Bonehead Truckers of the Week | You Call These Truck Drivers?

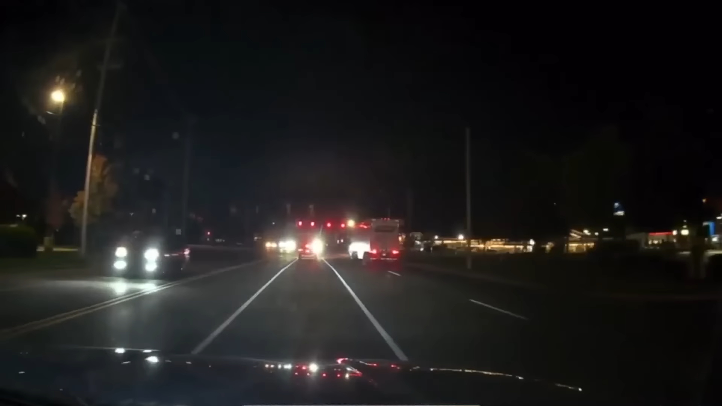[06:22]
Look at old Pam right here. He's going to be doing a no-no too. Let's watch how he's going to make his turn. Oh, man.
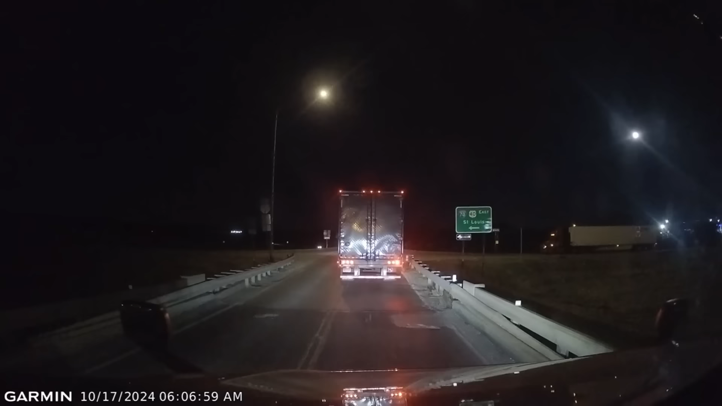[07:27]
Because if you look right here, this is one way to the left. See, right there? Big old sign. Big old sign. Can't miss it. Can't miss it. I guess this driver missed it. Must have been dark. That's what it is. Headlights weren't working. Didn't light them up. So, yeah, I don't know. Hopefully you'll figure it out there, driver, because you're going the wrong way.